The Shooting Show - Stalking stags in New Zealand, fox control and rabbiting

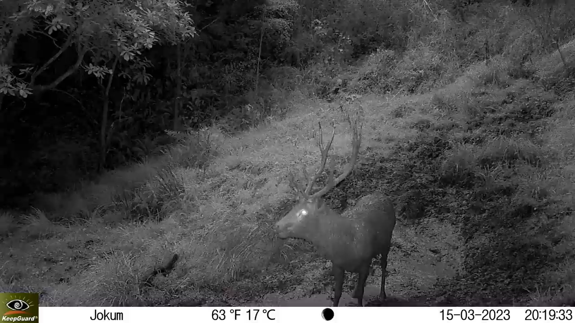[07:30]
There's the ones that's got almost like the classic rakaia head, which are nice wide beams, beautiful big brown batines. And you got the other ones, which are like long and stumpy and didn't really have much girth.
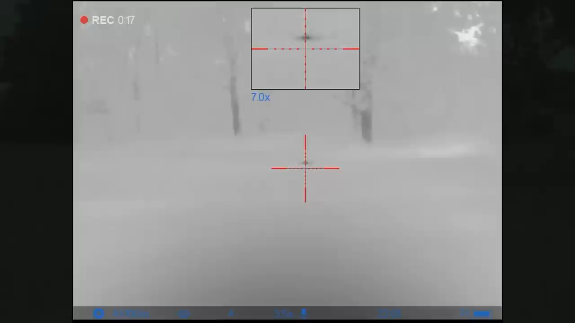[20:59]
just spotted one. In the next field over, there's like a gap in the hedge that the farmers used to go through.
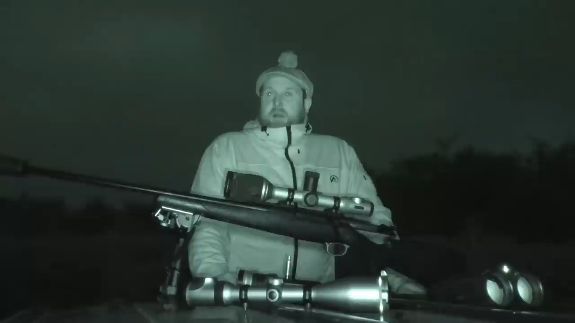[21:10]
We spotted him, and he was probably, well, the gap is 300 yards away, and he was probably another 100 yards back into the next field. I mean, we called, but we've got, that's the wind. He's coming sort of directly from him, straight to us. And we tried squeaking him, but I doubt the wind. With the wind, the sound would have got there. And we sort of ummed and ahed for a couple of minutes whether we should go after him,
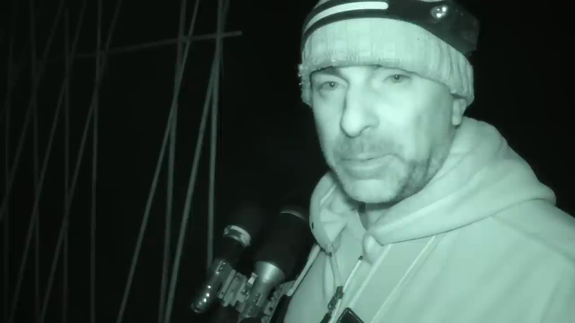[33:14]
So there's probably only one or two places where they're getting in, or they're coming under, coming out from under one or two sheds or something in here. But there's so much cover here,
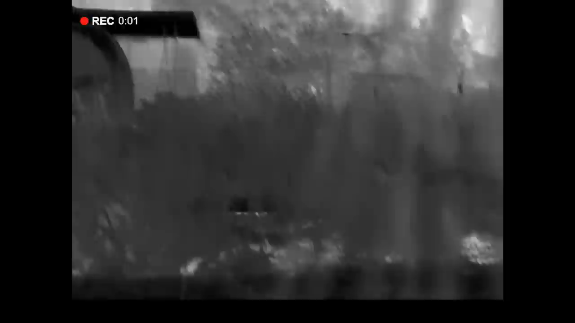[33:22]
even with the thermal, it makes it very difficult to pick out anything. There's a lot of hot objects around, or a lot of things that are glowing like a rabbit would. So it's a bit of a needle in a haystack.
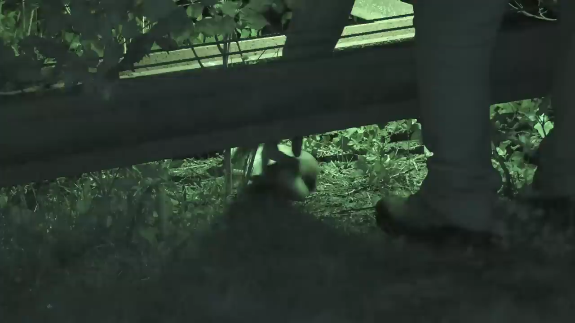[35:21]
Alright, well that's one veggie muncher, so we'll move on to that small holding now.